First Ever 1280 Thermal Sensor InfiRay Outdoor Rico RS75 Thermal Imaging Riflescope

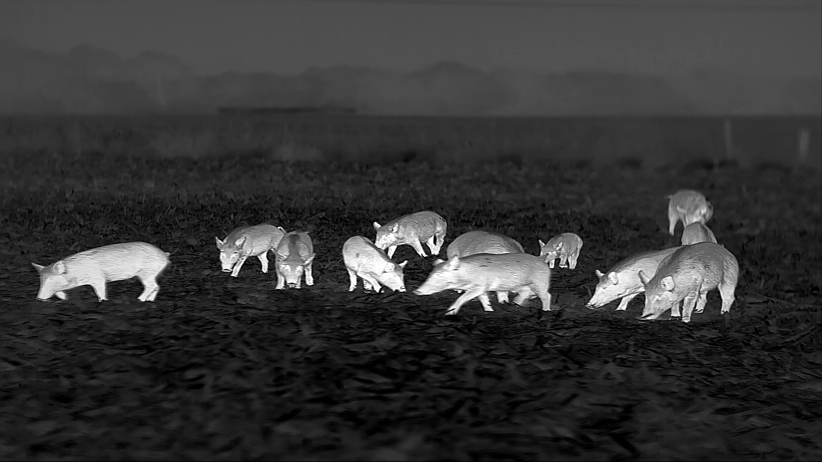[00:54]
We got our hands on the first 1280 high-definition camera.
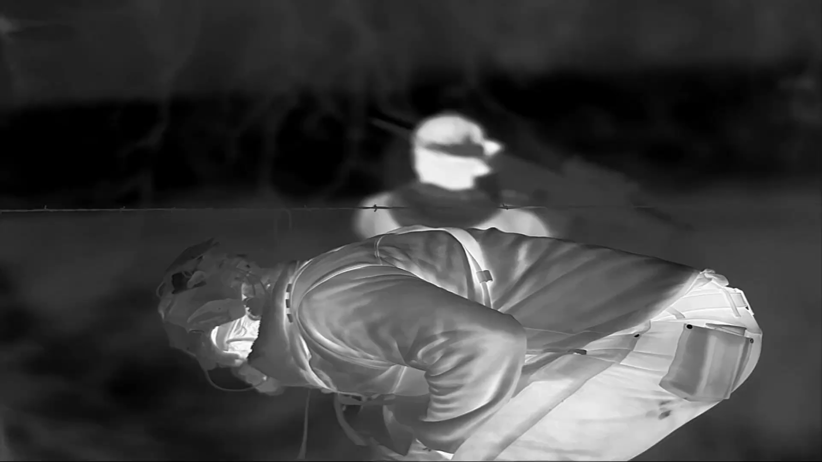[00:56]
We were blown away by the quality of the images it was producing.